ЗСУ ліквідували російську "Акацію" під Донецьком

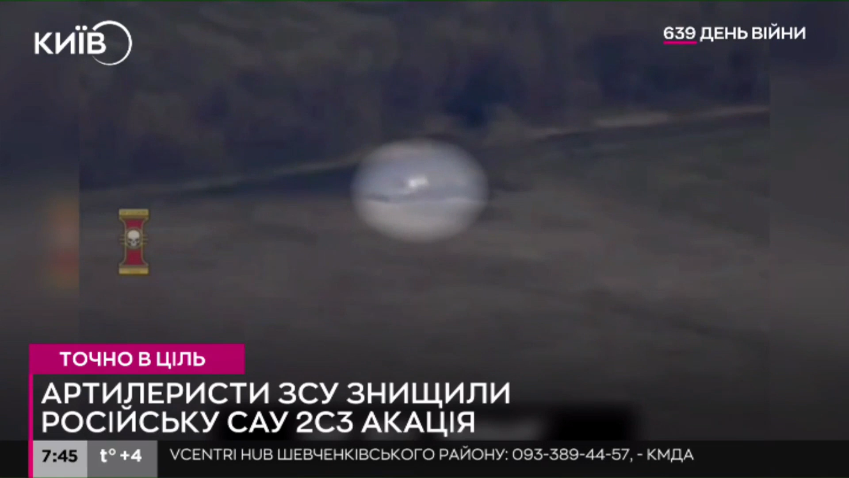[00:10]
Зазначається, що спершу установку виявили наші аеророзвідники, і після чого координати передали нашим артилеристам, які з першого пострілу ефектно знищили ціль.